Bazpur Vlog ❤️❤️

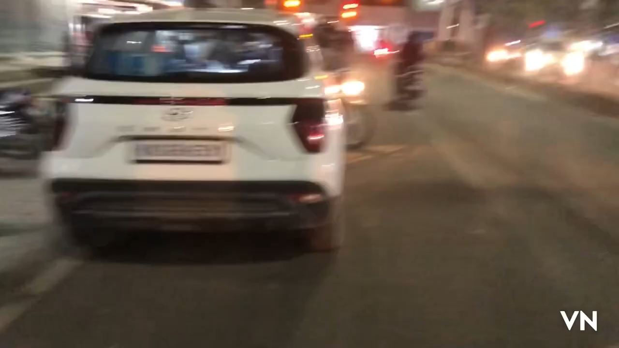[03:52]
ਆਪਾਂ ਭਗਤ ਸਿੰਘ ਚੌਕ ਕੋ ਆ ਚੁੱਕੇ ਹਾਂ ਬਾਜਪੁਰ ਦੀ ਭਗਤ ਸਿੰਘ ਚੌਕ
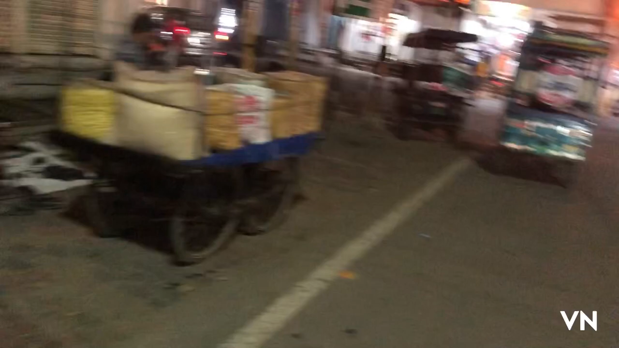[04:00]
ਆਹ ਰੋਡ ਹੈ ਤੁਹਾਡਾ ਆਪਣੇ ਬਾਜਪੁਰ ਦਾ ਮੇਨ ਰੋਡ ਜਿਹੜਾ ਚੁਰਾਇਆ ਹੈ ਵੈਸੇ ਤਾਂ
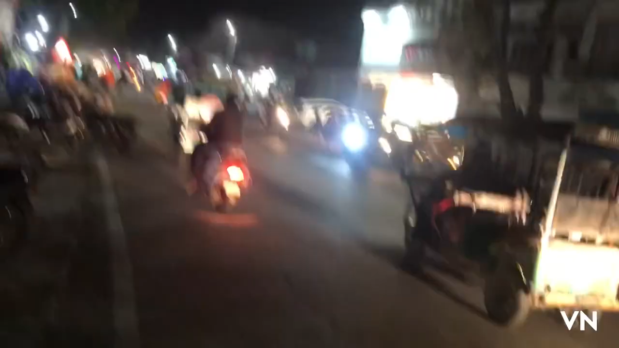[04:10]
ਜਿਹੜਾ ਆਪਣਾ ਰੋਡ ਜਾਂਦਾ ਇਹ ਹਲਦਵਾਨੀ ਨੂੰ ਸਿੱਧਾ ਜਾਂਦਾ ਜੇ ਕਿਸੇ ਨੇ ਹਲਦਵਾਨੀ ਆਉਣਾ ਹੋਵੇ ਮੈਨੂੰ ਜ਼ਰੂਰ ਮਿਲ ਕੇ ਜਾਇਓ ਪ੍ਰਗਟ ਸਿੰਘ ਵੀ ਇੱਥੇ ਰਹਿੰਦੇ ਨੇ ਪ੍ਰਗਟ ਸਿੰਘ ਵੀ ਬਾਜਪੁਰ ਦੇ ਵਿੱਚ ਹੀ ਨੇ ਨਿੱਜੀ ਸਥਾਨੀ ਹੈ ਬੰਦੇ ਆ ਆਪਾਂ